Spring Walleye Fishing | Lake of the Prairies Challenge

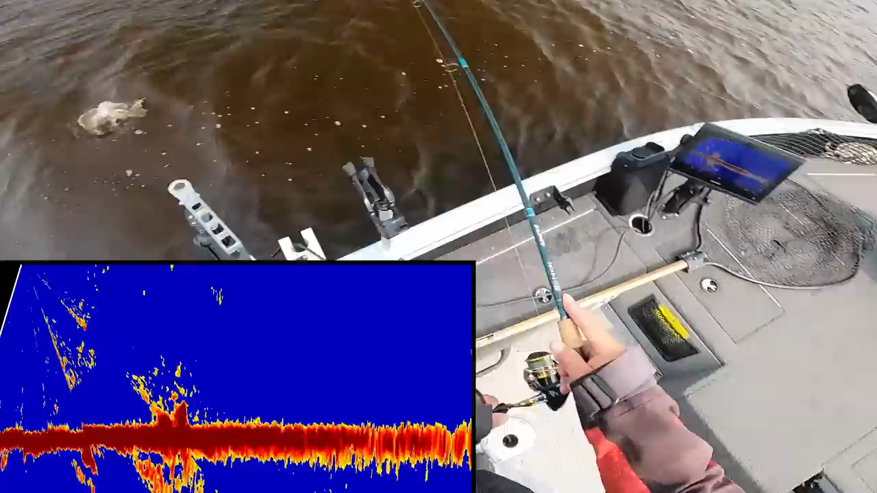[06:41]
We'll see if there's a bigger one. That one looks bigger. That's right there. Right on the bottom.
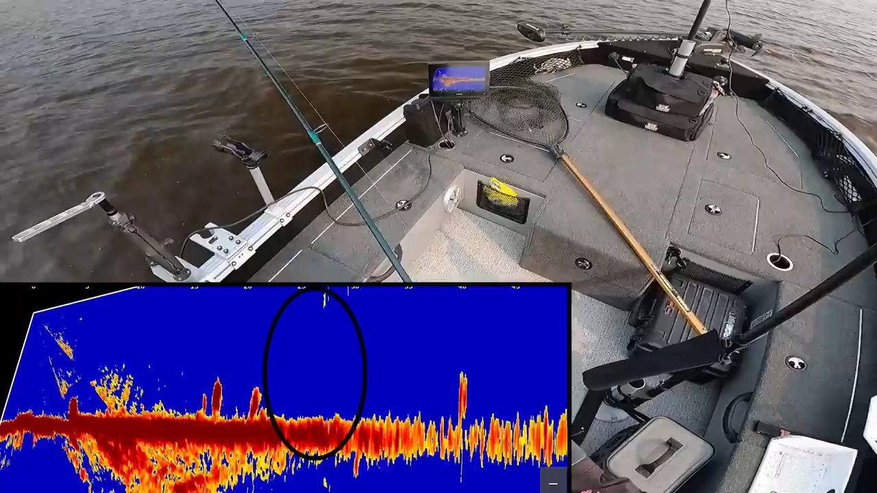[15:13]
cast it right behind all those fish should be good we're gonna come through them all slip popper be really good here too i betcha there's definitely lots of fish here right now we just have to see if the right size one there's there's there's good sides like they're not they're not tiny they're not tiny this is good this is good